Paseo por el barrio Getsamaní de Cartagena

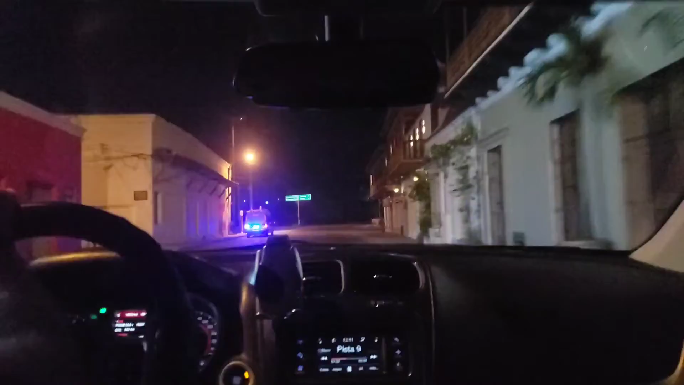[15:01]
Vamos a coger la última calle del barrio Getsemaní, que es esta de aquí, que se llama la Avenida del Pedregal.
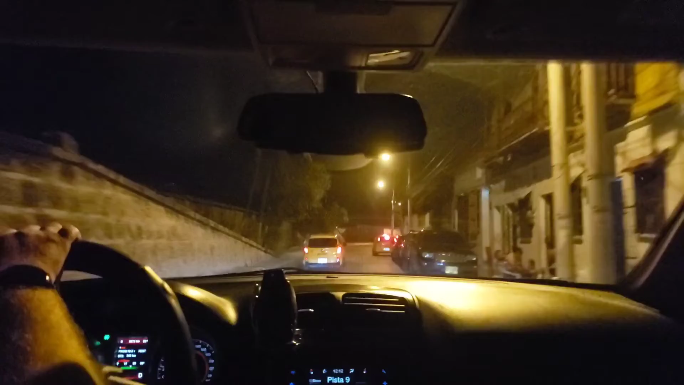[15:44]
Entonces, esto es. Mira las casas, mira.
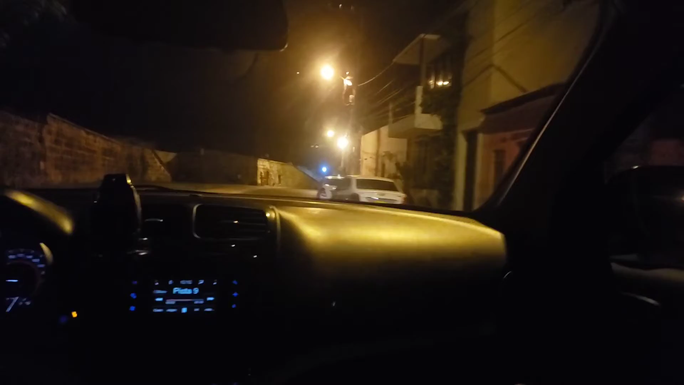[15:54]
Nosotros íbamos por allá por dentro. Uh-huh. O sea, Getsemaní solo son tres calles. Sí, tres calles. Esta es la frontera, esta es la que.
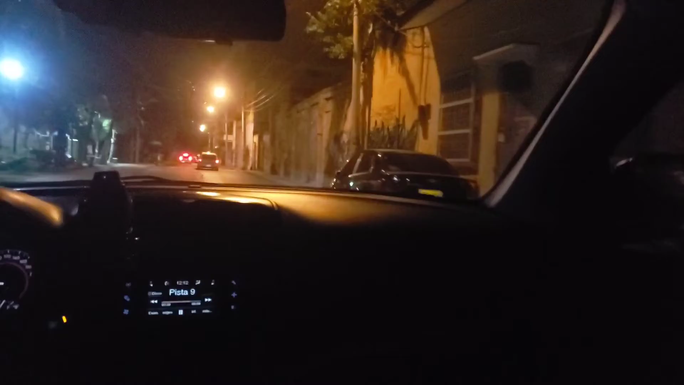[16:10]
Mira un gimnasio.
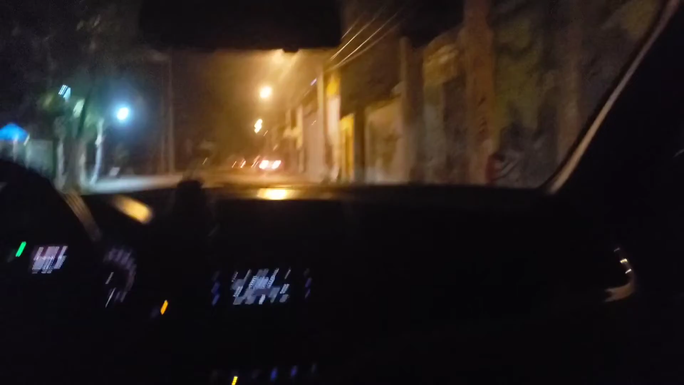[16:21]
Sí, hay una que es muy parecida. Mira el rasta, mira el rasta, el rasta. Bob Marley. Bob Marley. Bob Marley murió jovencito, ¿verdad? Ni idea, no me sé su historia.
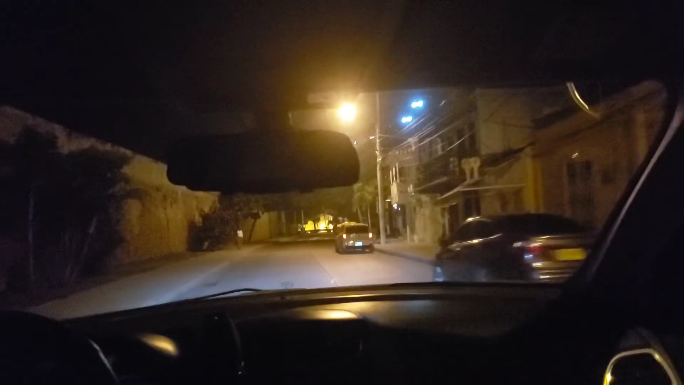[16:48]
Aquí salimos nuevamente al justigüeno más fancy que has visto en tu vida.
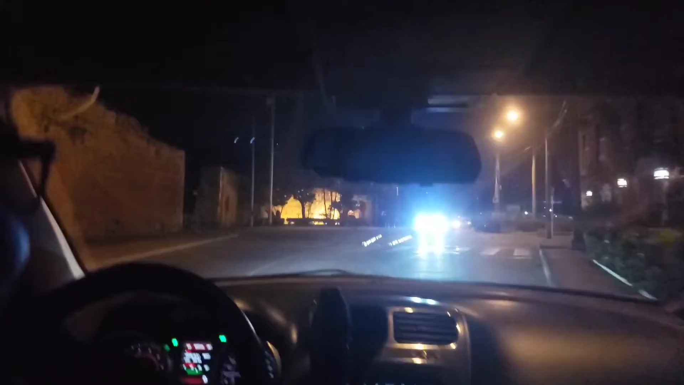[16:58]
Pero hasta ahí. Entonces aquí hay que hacer nuevamente la vuelta allá.
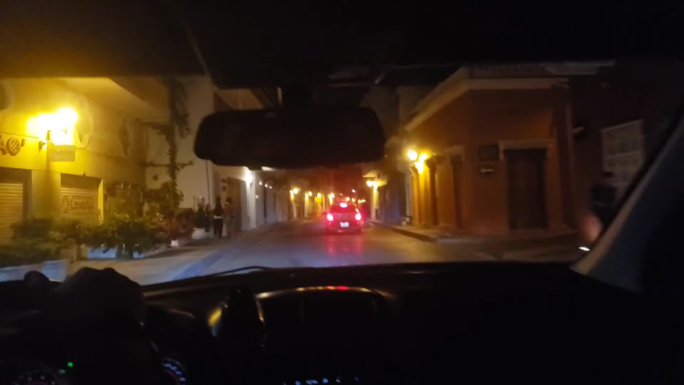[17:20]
Entonces. Sí, por eso está en la calle larga. Le vamos a entrar por aquí.
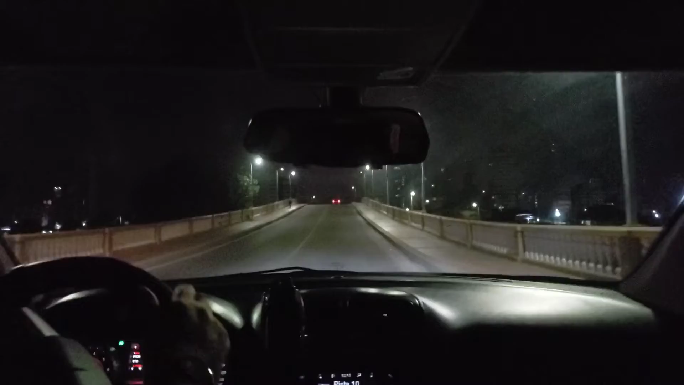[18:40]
Sofi, este es el puente Román. Este es el puente que comunica al centro con Manga, porque Manga es una isla.
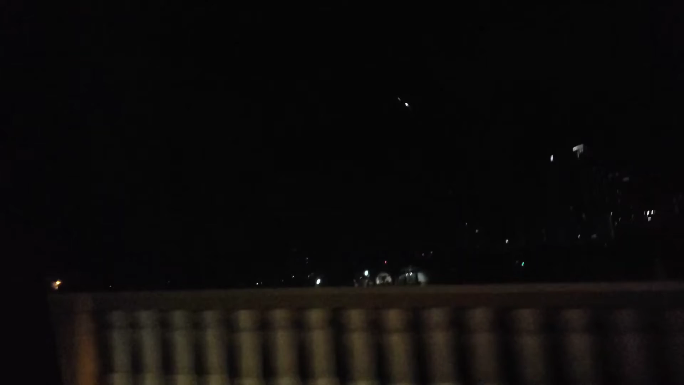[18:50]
¿Entiendes? Y este es el hueco que se dañan la gente a los carros, ¿viste?
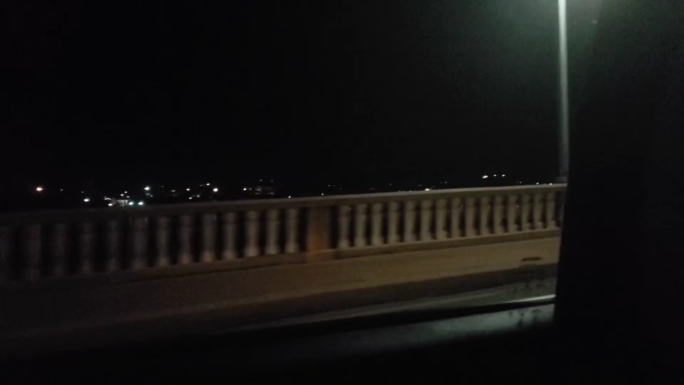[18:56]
Por acá nos queda como el parque donde.
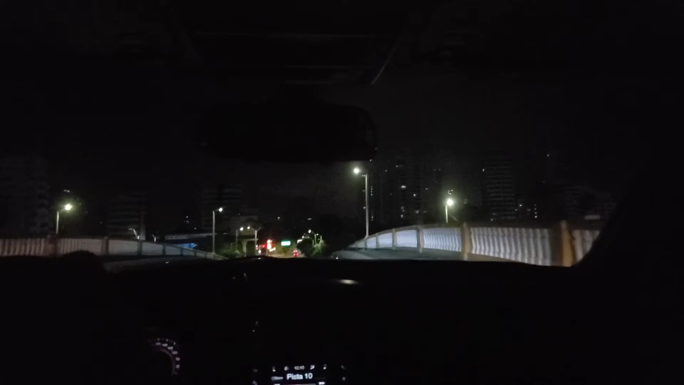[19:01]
Sí, entonces mira, este es el puente Román. Este es el que comunica al centro con Manga, porque Manga es una isla.
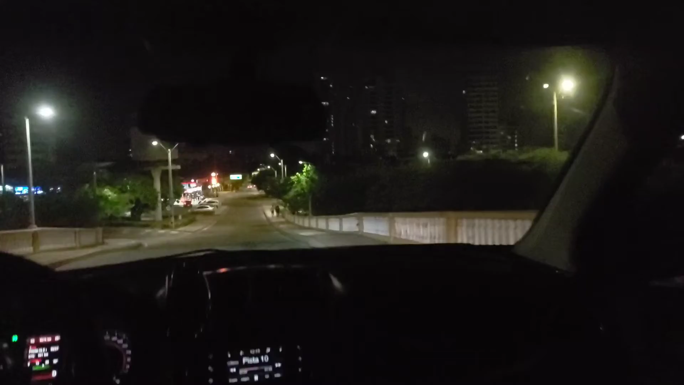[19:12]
Esos son los huecos, ¿lo escuchan? Los huecos donde se están enlayando los carros. ¿A dónde se entra ese parque? Porque ya, entramos. No, porque yo me acuerdo que. Mira, que para mis 15 entramos ahí para todo. Para el formato, todos son bien bonitos. Sí, ya, espérate un momento. Entonces, ahora vamos a girar aquí y van a llegar a la Bahía de Manga.
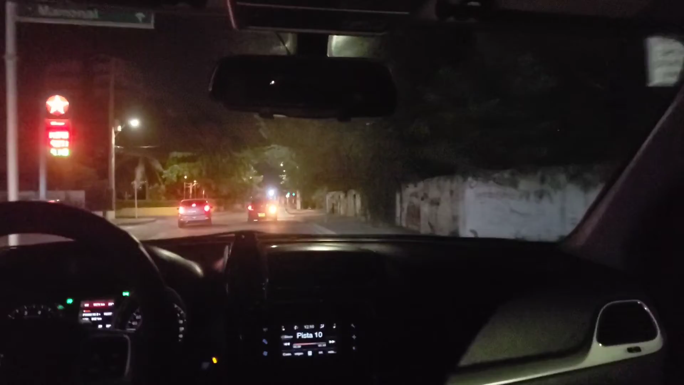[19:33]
Vamos a ver si nos dejan entrar al fuerte de Pastelillo. La gasolina corriente está a 14 mil pesos. No, la extra.
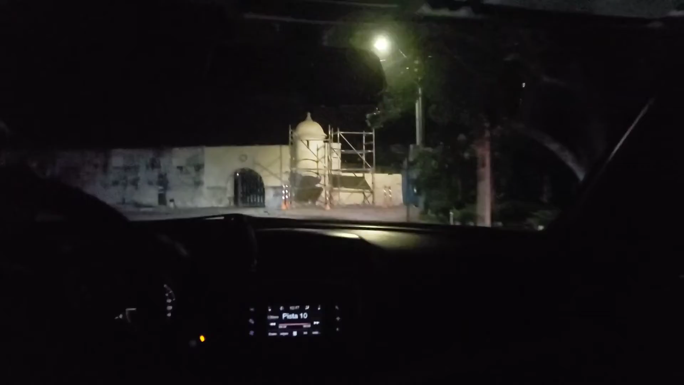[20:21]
Vamos a entrar aquí, Sofi, al fuerte de Pastelillo.
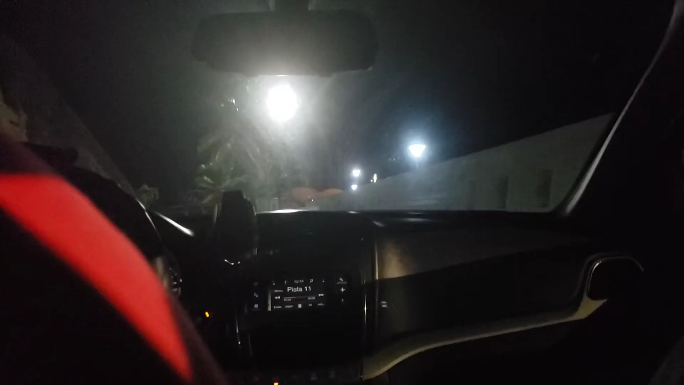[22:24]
Yo no creo que haya rayado mucho. Sí, rayó. Sí, sí, rayó, pero no. Ahí se sintió. Sí, no, yo escuché.
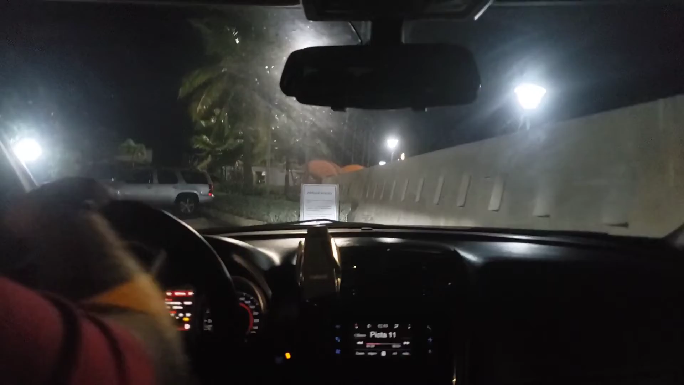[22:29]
Él rayó y peló la pintura. Uh-huh. Este es el parque que yo decía. Este, mira, este es el parque del Pastelillo.
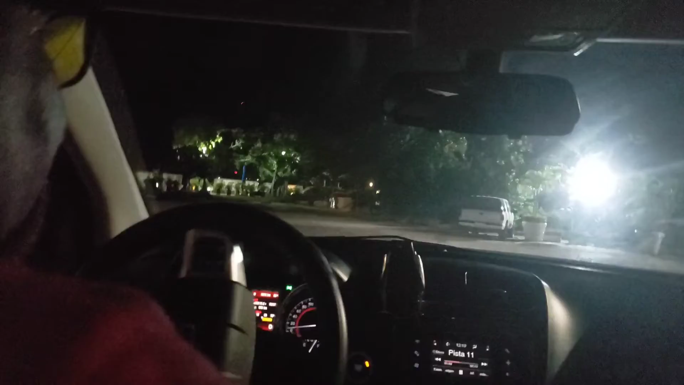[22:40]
Aquí guardan todos los yates. Ahí es donde guardan todos los yates.
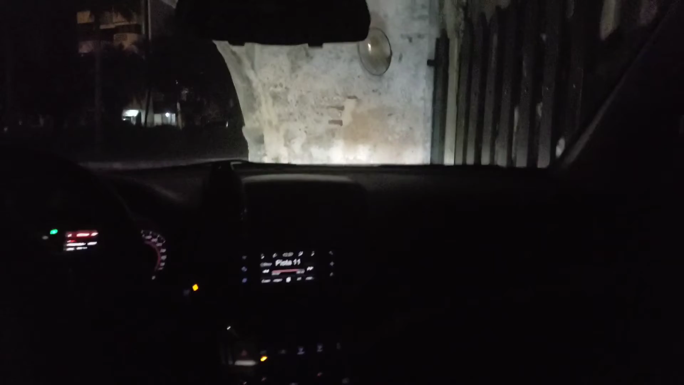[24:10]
Tío, ábrete un poquito más. Acá tienes más espacio que allá. ¿Dónde? A tu derecha hay más aquí espacio. Aquí va bien, aquí, espérate. Ya, aquí.
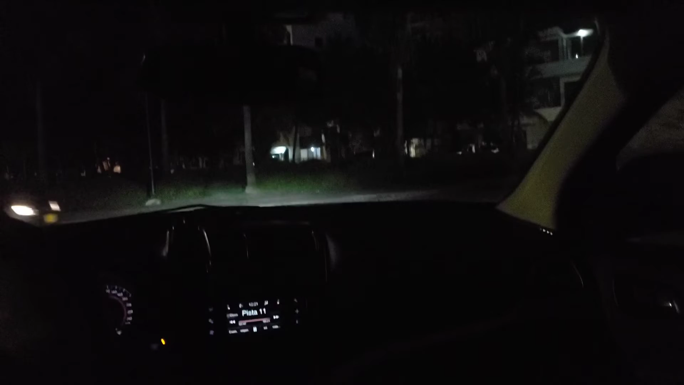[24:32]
Bien, va bien. ¿Rayó?
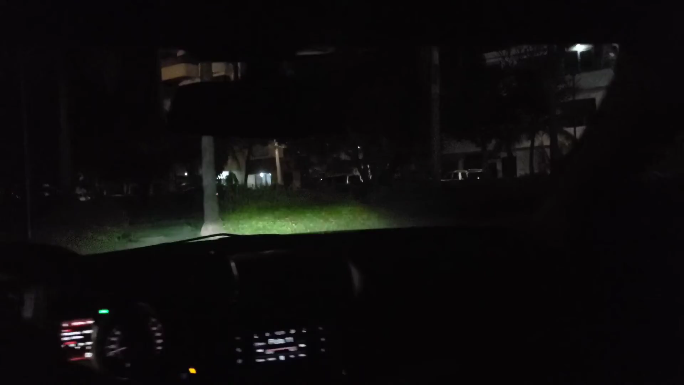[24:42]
No, pegó no. Como un poquito. ¿El techo? No, como abajo, pero uh-huh. Al lado no fue. Bueno, acá revisamos ahora. Bueno, Sofi, esta es la Bahía de Manga.
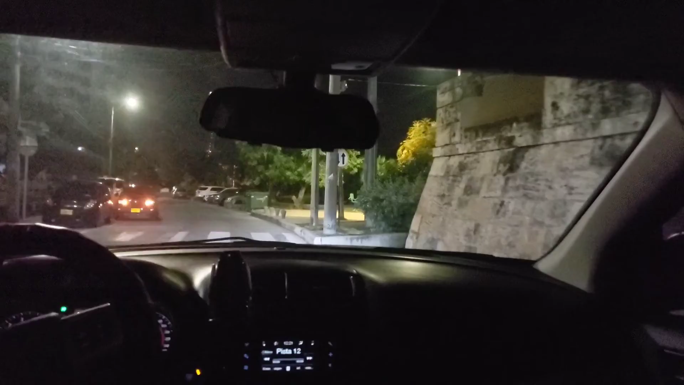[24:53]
que está al frente de la Bahía Castillo. Ve allá que está Castillo Grande donde estábamos.